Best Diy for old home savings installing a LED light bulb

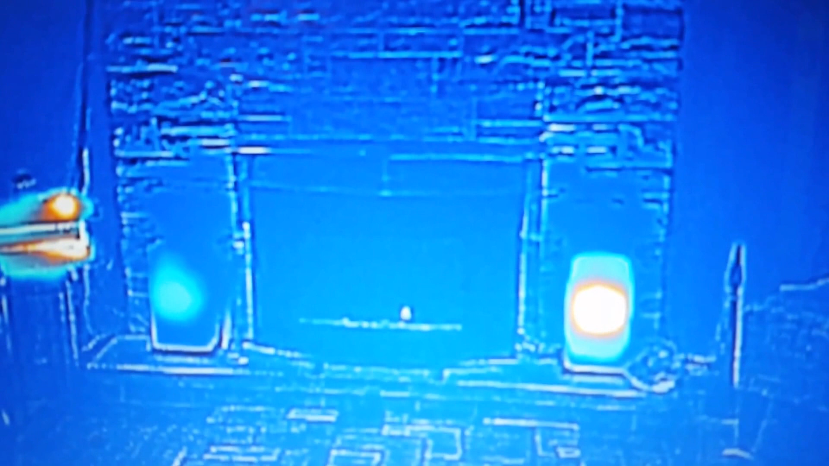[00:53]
And this is an infrared photo of the actual heat output from each light bulb when they're running. And you can see that the LED obviously produces much, much less heat comparative to the regular incandescent.
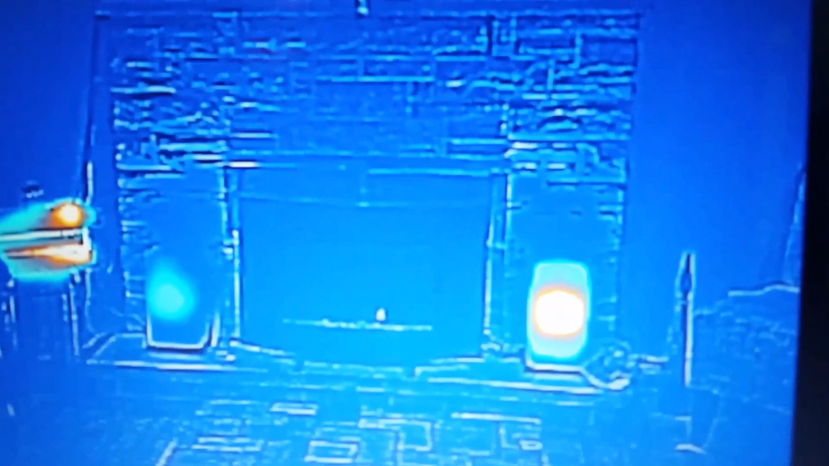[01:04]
So, you know, the hotter it is, the more money you're using for virtually the same.